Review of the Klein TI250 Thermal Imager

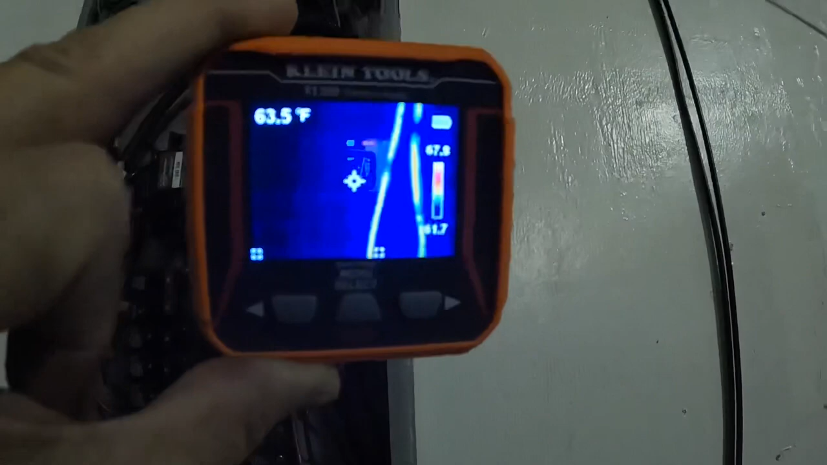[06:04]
On screen: spot 63.5°F
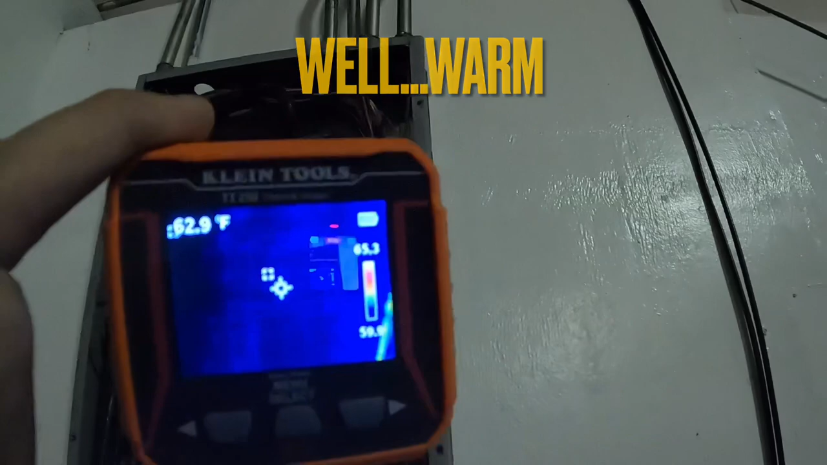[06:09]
On screen: spot 62.9°F
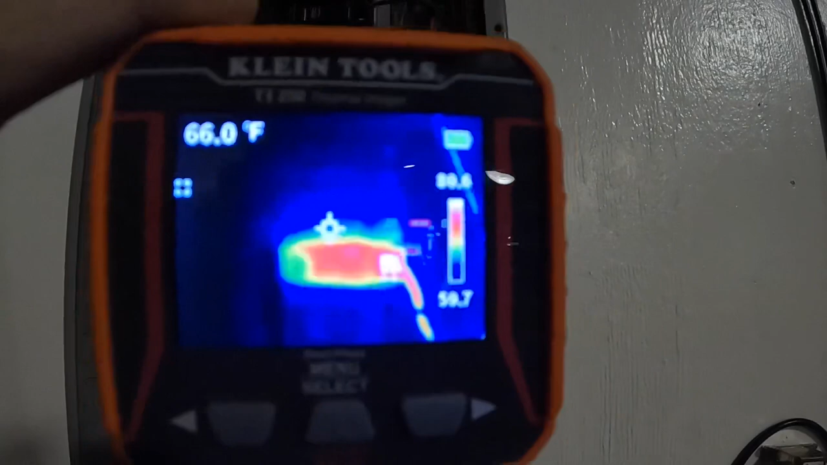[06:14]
On screen: spot 66.0°F
so it's really helpful in diagnosing a um breaker or connection that may be hot
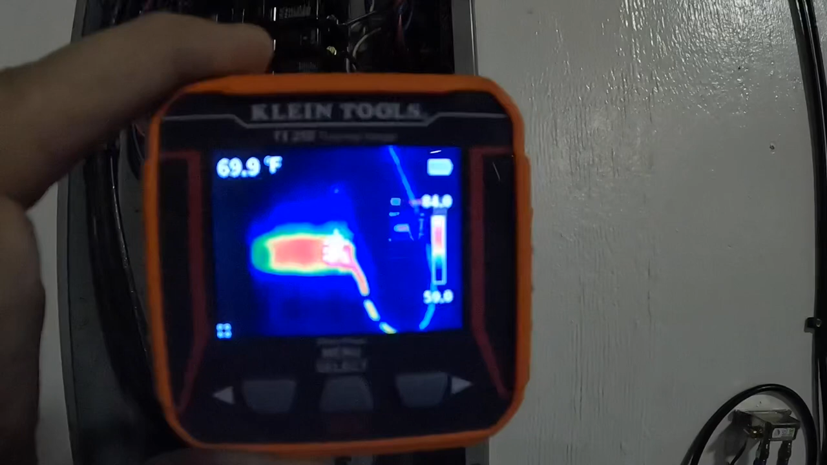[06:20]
On screen: spot 69.9°F
actually i think that's the one that runs my lights because that's the only one that was on i had to move this because when my cable was installed they apparently
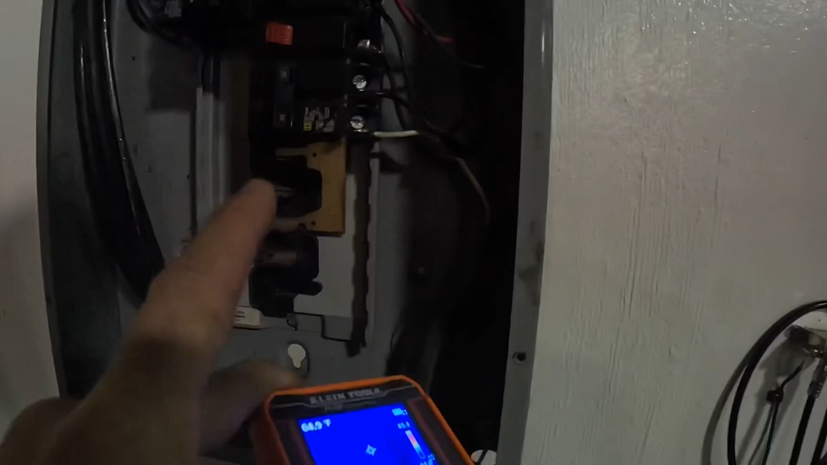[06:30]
knocked it off and put it in the wrong spot
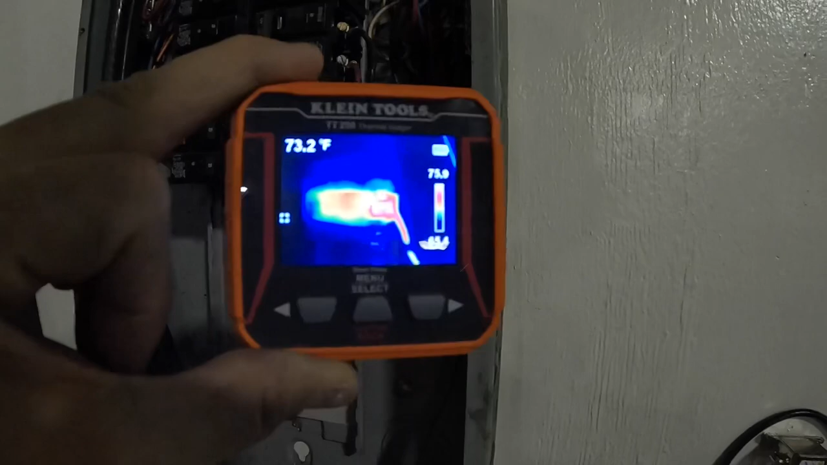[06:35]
On screen: spot 73.2°F
but i saw this while i was in here i'm just checking
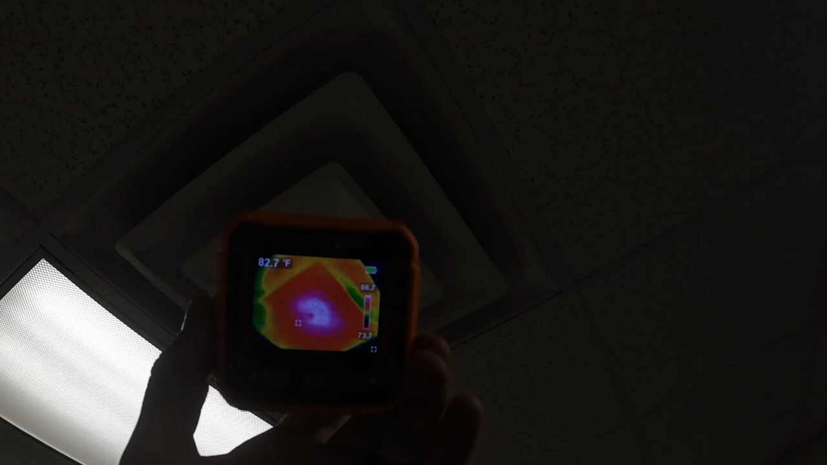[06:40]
On screen: spot 82.7°F
to make sure that the heat is actually running and as you can see this register is
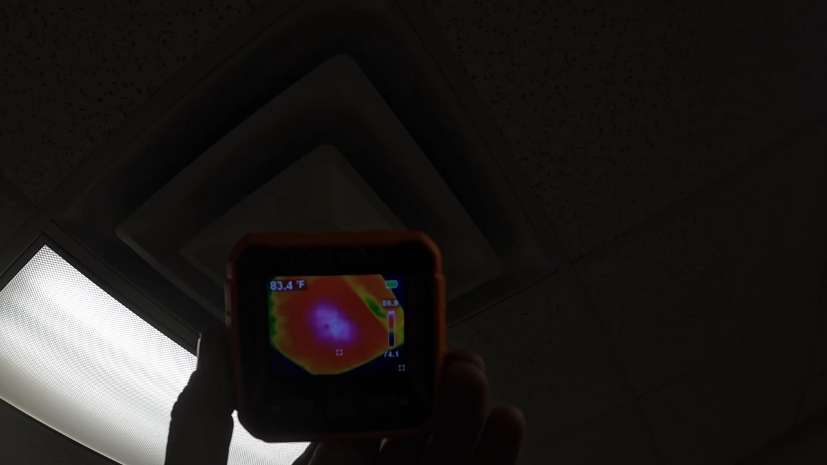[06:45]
On screen: spot 83.4°F
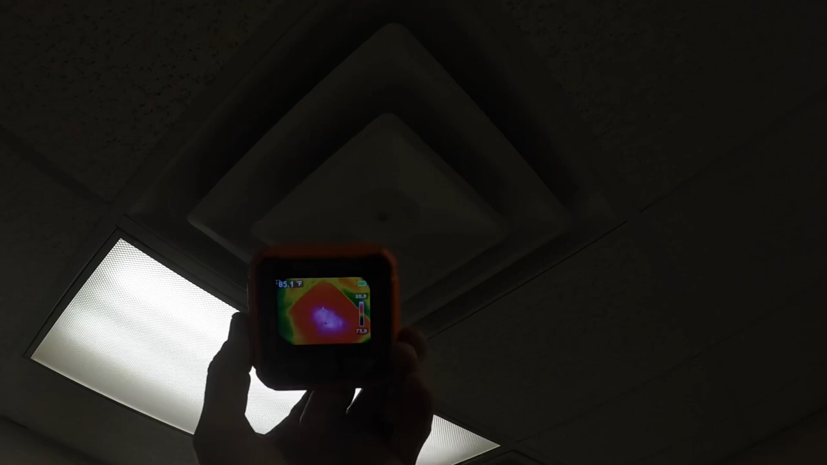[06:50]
warm over here you can see that light but
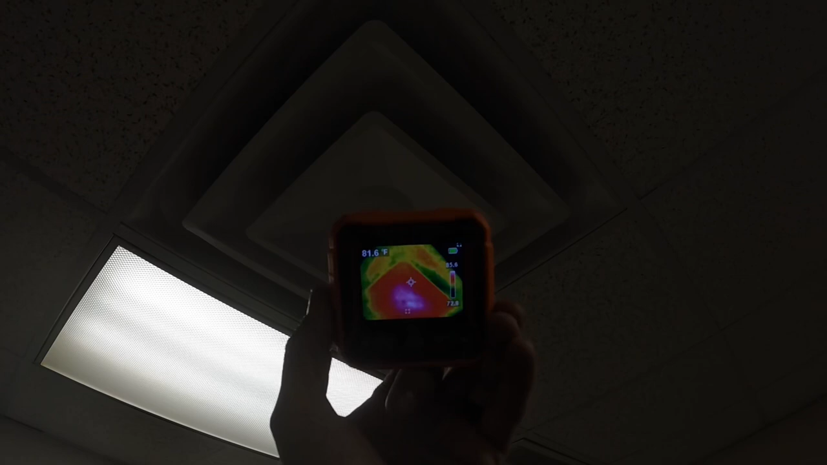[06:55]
On screen: spot 81.6°F
yeah you can see that the heat is on and it's running
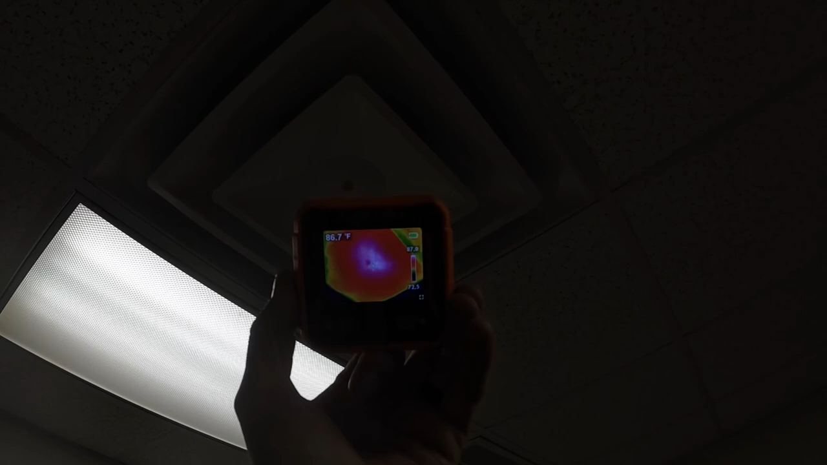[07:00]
On screen: spot 86.7°F
it's not a great indicator of how well it's working but you do know that it's working
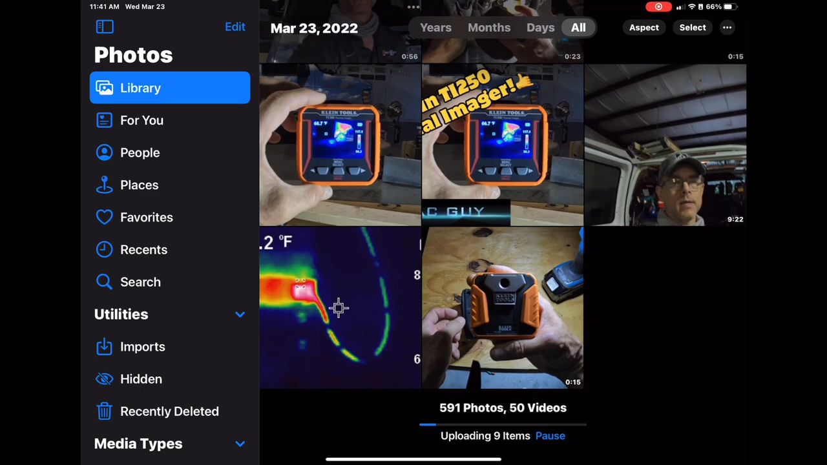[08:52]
if you look right there to the left you cannot see the camera recognized in the pictures app but if you close that out and open up files
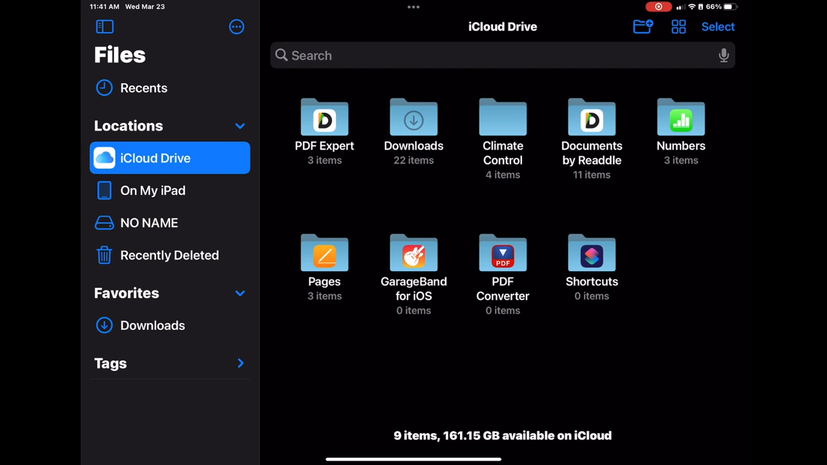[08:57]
you see that no name over there to the left that's it that's the camera
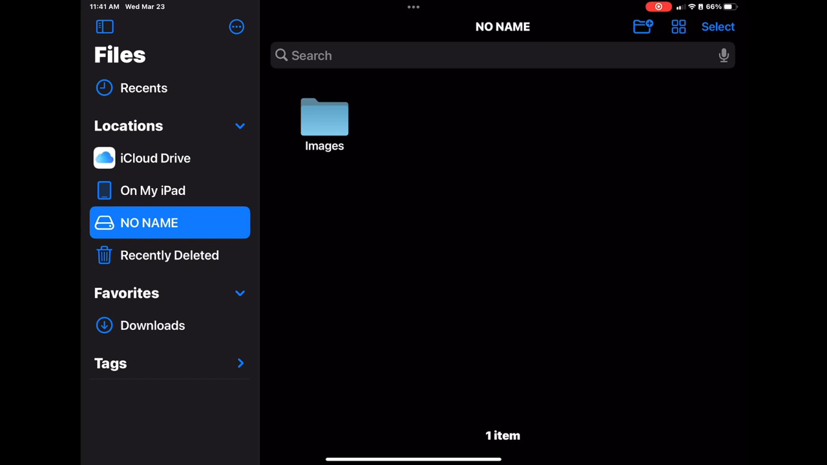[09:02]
you click on it and then images and there they are you can
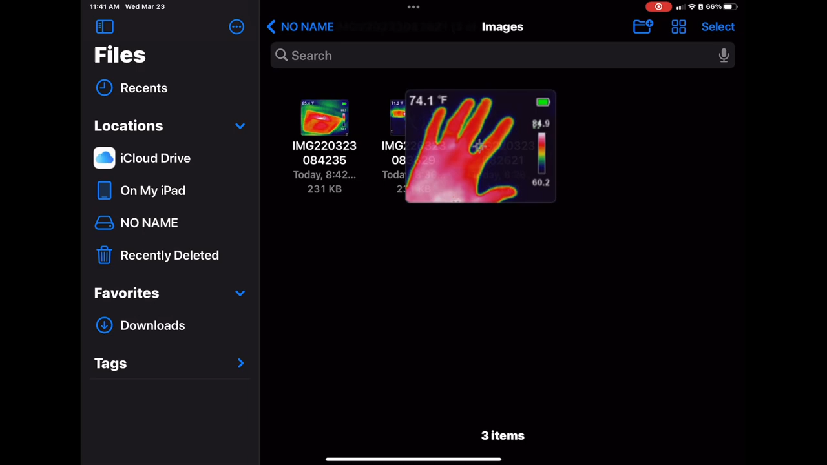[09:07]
On screen: spot 74.1°F
then click on an image and hit the arrow coming out of the box